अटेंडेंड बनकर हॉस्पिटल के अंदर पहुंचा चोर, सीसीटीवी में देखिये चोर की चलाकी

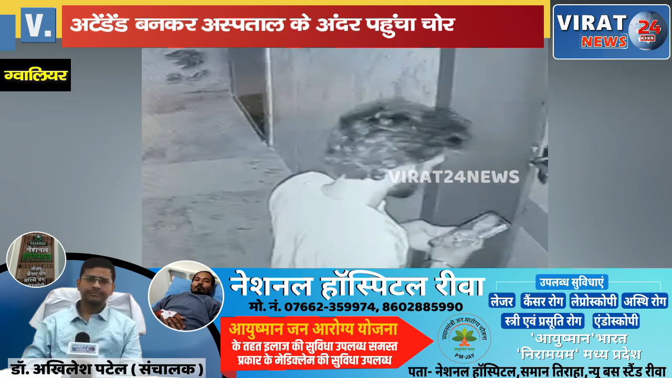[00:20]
खुली तो चोरी से हंगामा खड़ा हो गया जब हॉस्पिटल में लगे सीसी टीवी कैमरे खंगाले तो एक
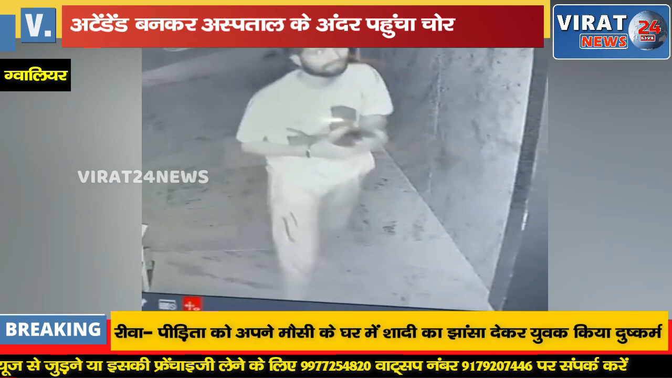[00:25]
यूबग वार्दात करता दिख रहा है सूचना मिलने पर मौके पर
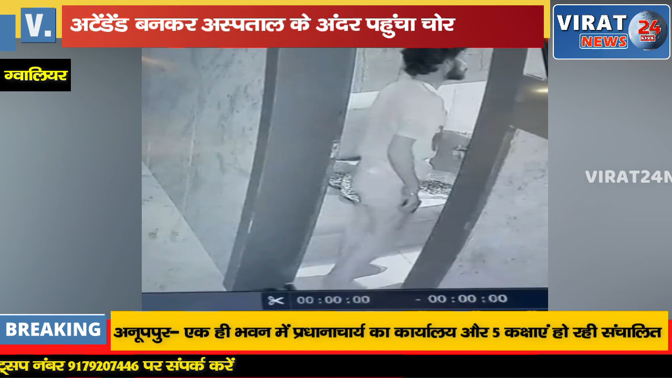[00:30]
पह मोबाइल उठा कर चलता बनता है जब इस